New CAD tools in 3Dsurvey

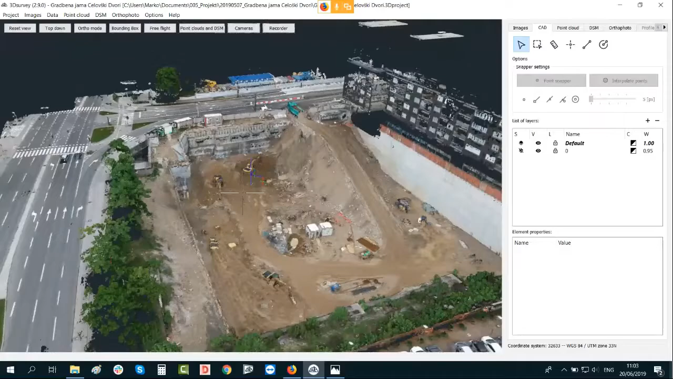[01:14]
They did a really great excavation already, and yes, maybe let's just start right into it.
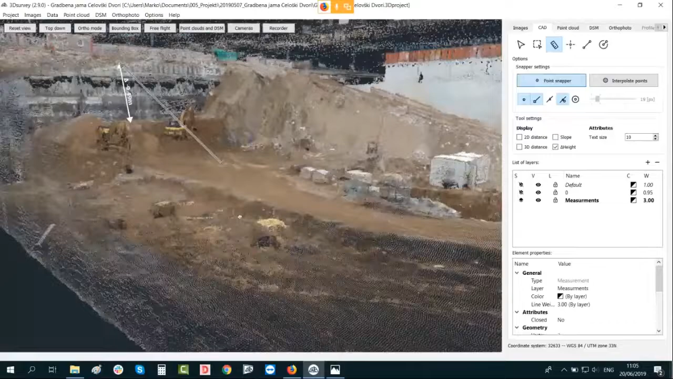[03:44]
We see here is even deeper. What we can do, we can snap to existing point, and let's select here on the lowest point actually. So let's try it here. So here we already have 13.25 meter.
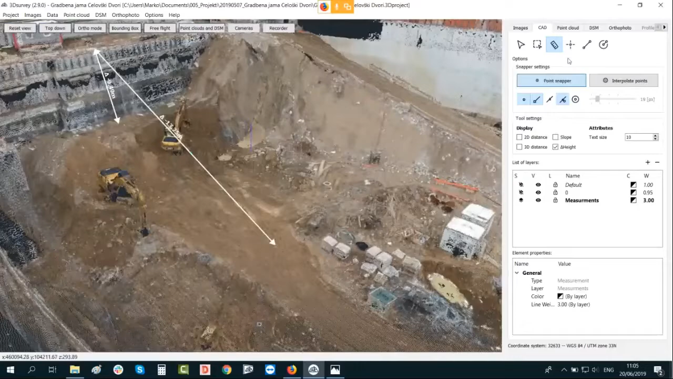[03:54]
In between, when I'm doing the CAD, I can also switch between tabs here.
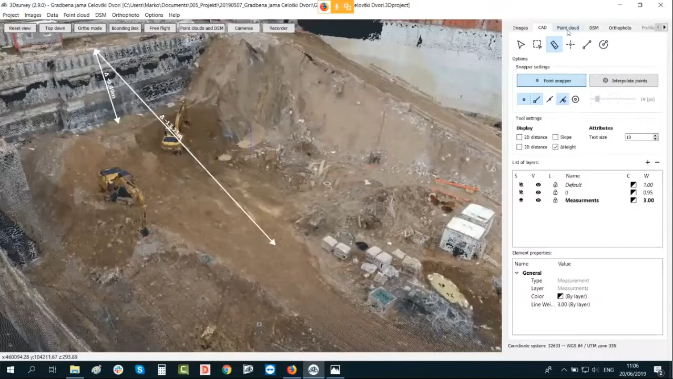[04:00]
So if I go to point cloud, I can change my view options,
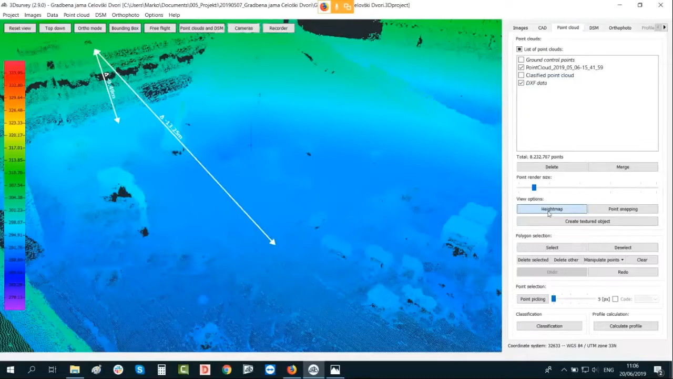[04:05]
and for now I will use my height map that I can see. Okay, here is probably even deeper place.
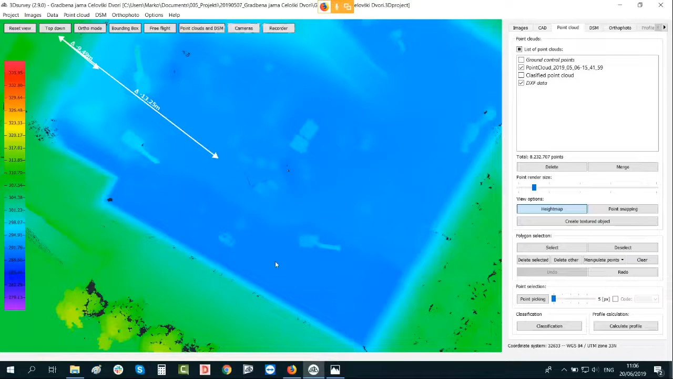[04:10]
So what I'm going to do, I can move back to CAD, I can select my measurement, sorry, no, I move it to my, if I click escape, I actually go automatically to select option, and now I will select my measurement and just correct the position of measurements.
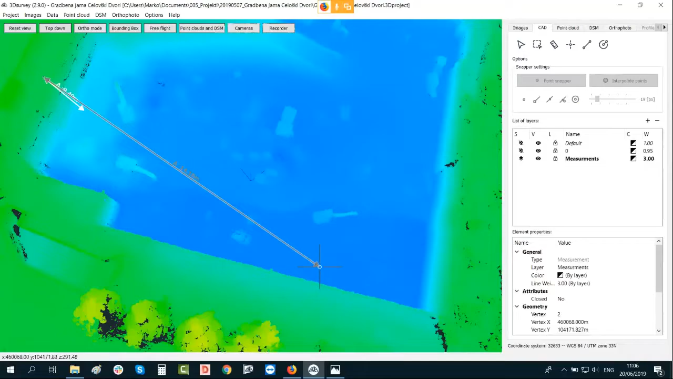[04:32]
Okay, so you can do all the manipulation, and then immediately you can see, so here is a 14.21 23. Let's say this is my deepest point.
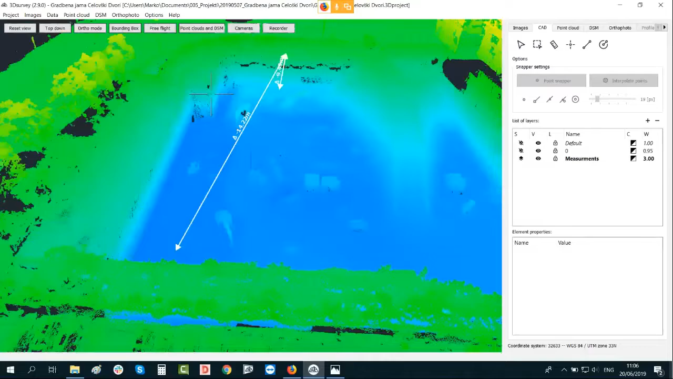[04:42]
Let's go back to point cloud, turn off the height map,
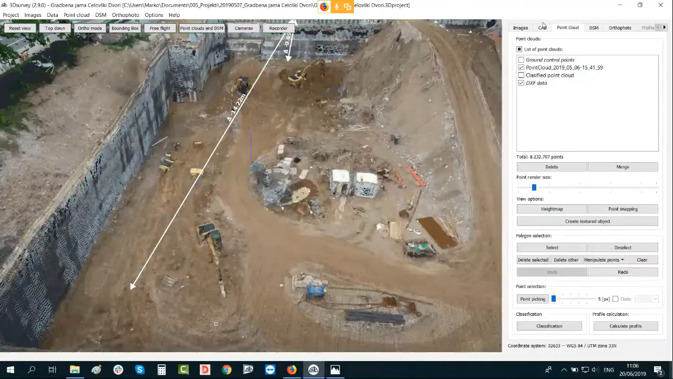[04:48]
back to CAD, and yes, as you can see,
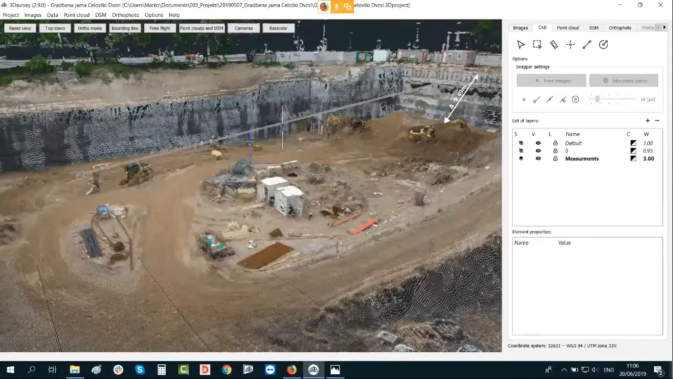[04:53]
the deepness of this construction site currently is 14.22 meters. Okay, then here we have a nice slope. Let's check it out. Also another measurement.
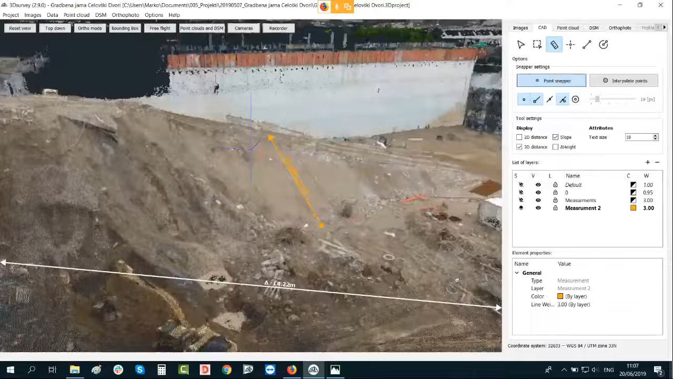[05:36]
Okay, so in this case we have a slope of 37.5 meters.
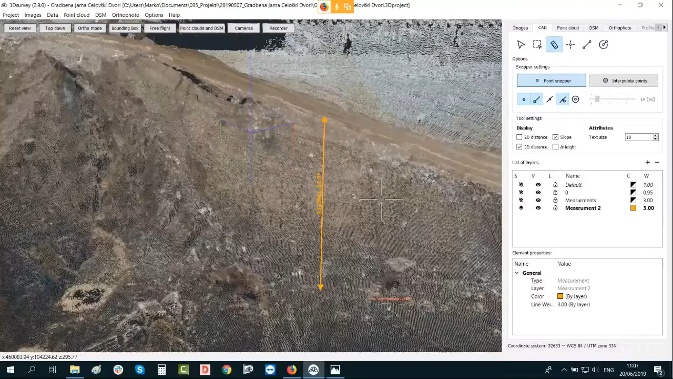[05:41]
So the same way you can measure almost any detail in CAD tab. You can do the measurement based on point cloud points.
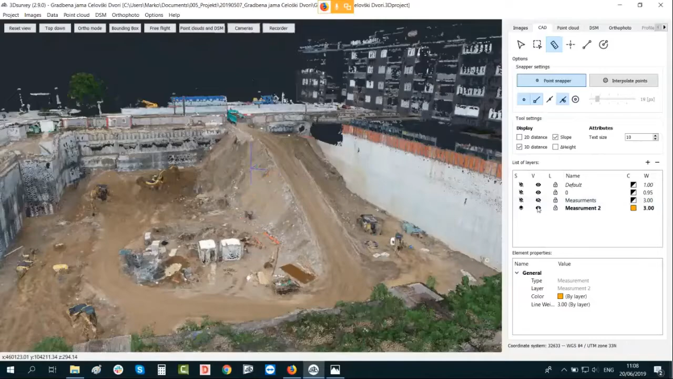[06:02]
You can also, if you have a DSM, you can snap on vertex point, so anything like that. If you don't want to see measurements anymore, just unselect them here or select and delete them. Okay, cool. Let's turn them off for now.